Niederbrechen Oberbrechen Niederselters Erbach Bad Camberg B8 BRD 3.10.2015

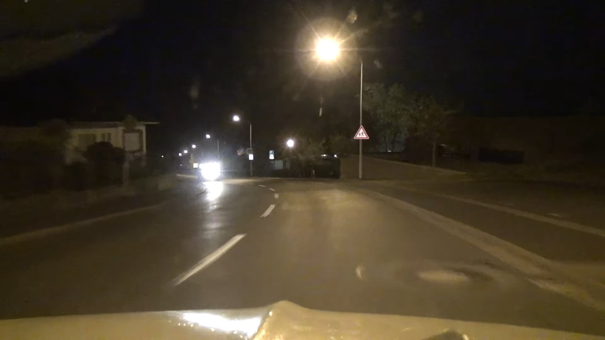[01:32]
dann am Ende der Straße links abbiegen in die Wilmerer Straße, dann rechts abbiegen. Jetzt links abbiegen, dann rechts abbiegen.
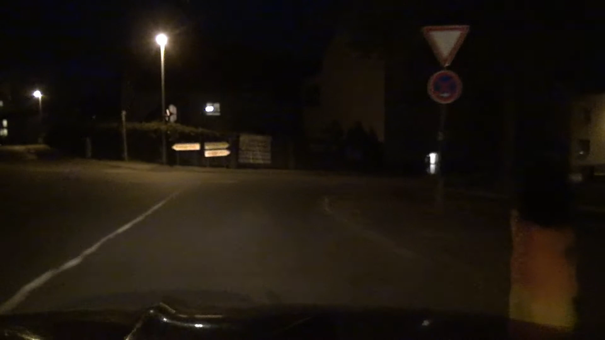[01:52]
Noch links. Jetzt rechts.
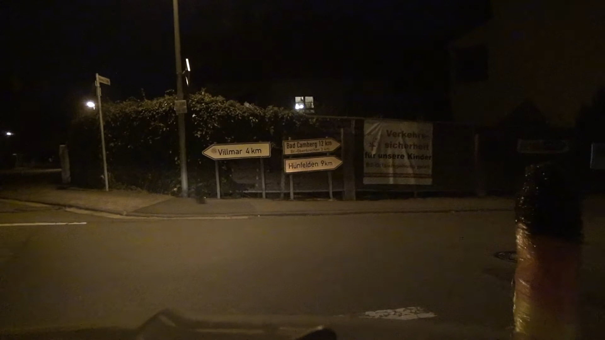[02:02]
Da runter, ne? Jetzt rechts abbiegen.